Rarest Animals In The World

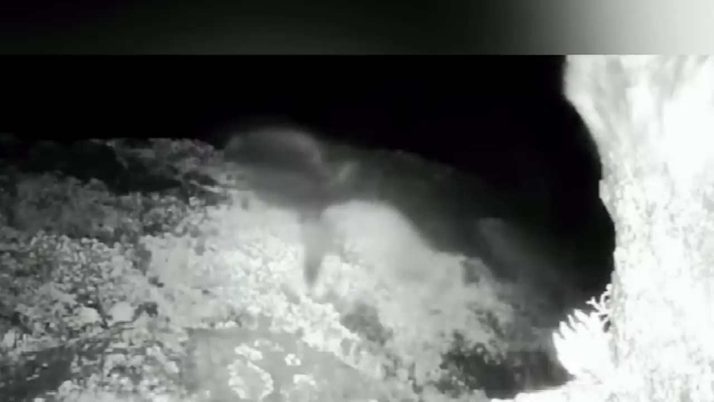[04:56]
This beautiful creature measures three feet long and weighs around five pounds.
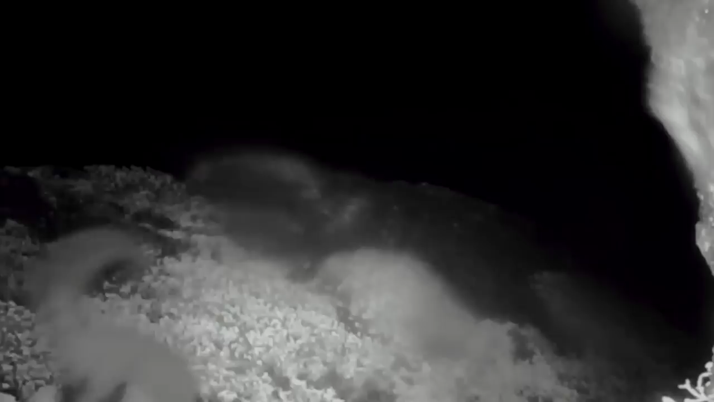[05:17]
They discovered two related species of these woolly flying squirrels, unknown to science.